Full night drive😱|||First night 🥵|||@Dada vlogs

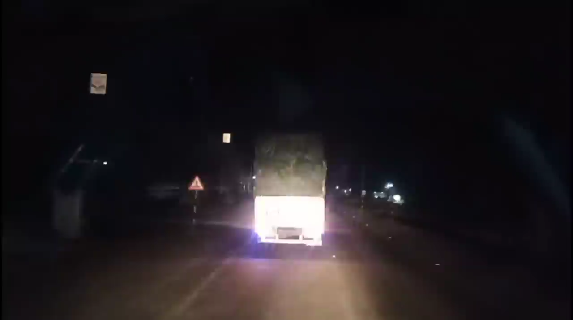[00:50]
अभी देख देख इसी जगा होटल आएगा तक हानक आएगे और तो गाइज देखें अभी हम पहुंच गें हवे पे जो एक्स्रस है है हईद्राबाद एक्स्रस करनूल की तरफ जो जो जो आ रहा है वह
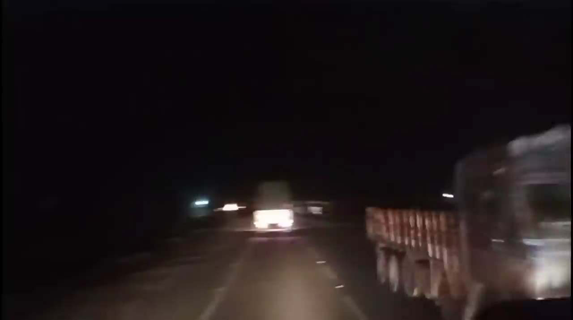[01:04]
वाला पोल राइगा उपर से आपको गाडिया तो दिक्वी होगी अगे चल रहा है तो गाइज अभी हम आगे होटल पर यहां मुस्लिम होटल है यहां पर रुगे अभी तो